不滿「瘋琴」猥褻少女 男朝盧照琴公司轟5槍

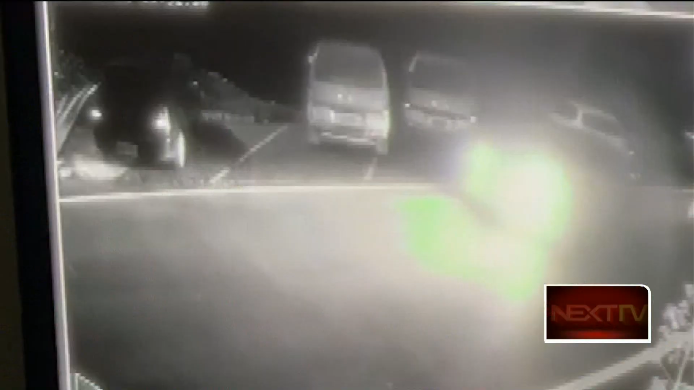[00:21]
监视器录下一辆轿车凌晨1点多开到嘉义水上乡的民宅，驾驶下车停了几秒离开。这短暂停留时间，附近住户听到枪声大作。